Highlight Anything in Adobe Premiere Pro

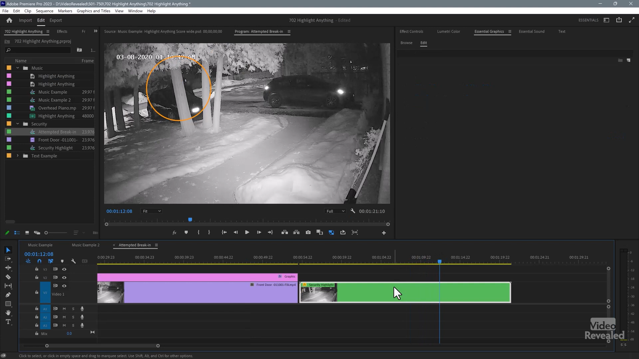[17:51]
If I open this up, remember the highlight is moving, OK?
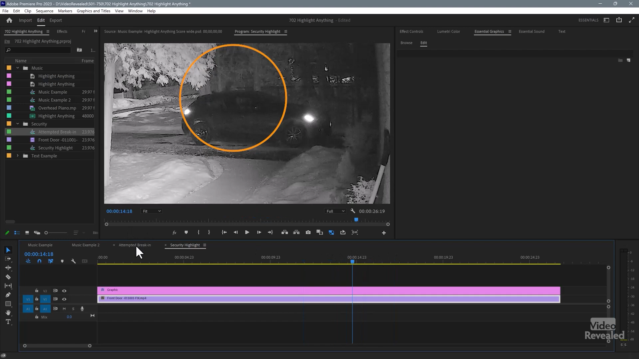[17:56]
And in here, the nest is changing its position.